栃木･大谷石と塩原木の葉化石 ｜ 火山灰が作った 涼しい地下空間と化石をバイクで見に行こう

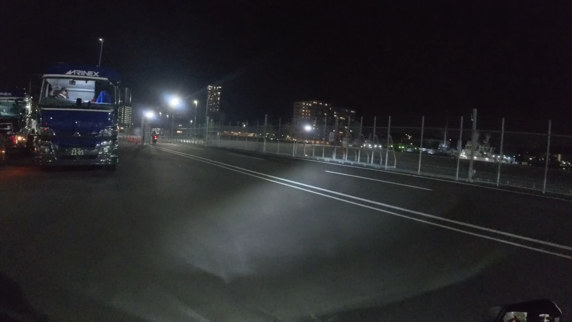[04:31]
やっぱりなんか軍艦が止まってますね今日はですねもう横須賀に泊まります本当はね夜のうちにもうちょっと移動したきゃよ
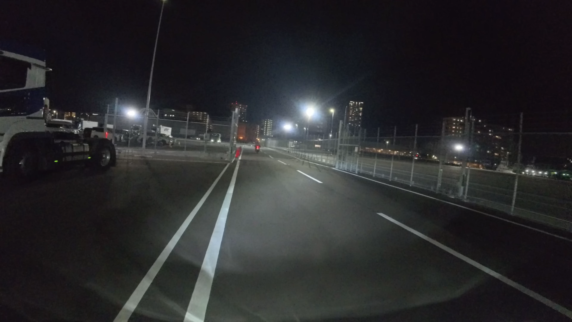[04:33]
かったんですけどなんかもう移動するのを夜暗い中ねしたくないなと思っちゃったんで
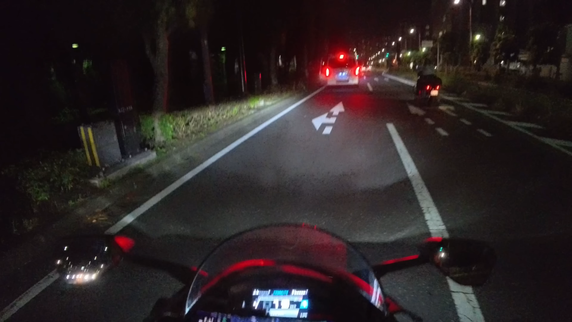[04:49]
もうここから6分か6分ぐらい行ったところに宿があります
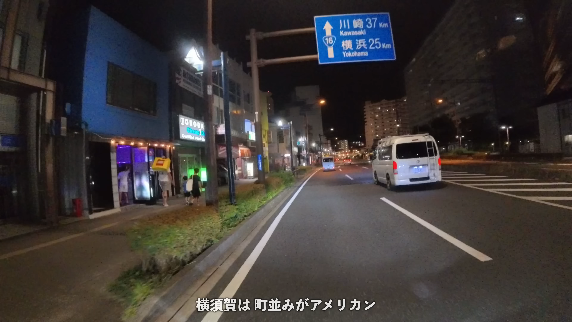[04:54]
やっぱり街がねアメリカンですよねで
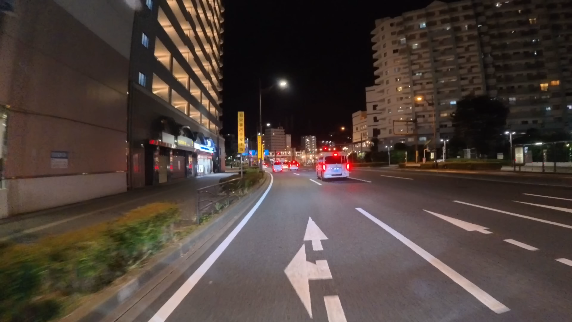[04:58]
ちょっと横須賀の街の外れなんですけど街の外れに宿を取ってるんでちょっと横須賀の街に泊まってみたいと思いますですごい宇田路地なんですけどこの辺が宿なんですよねえーこれだなこの右でしたねこの辺かなちょっとこの辺に一回止めとこうどうするかちょっと聞いてみます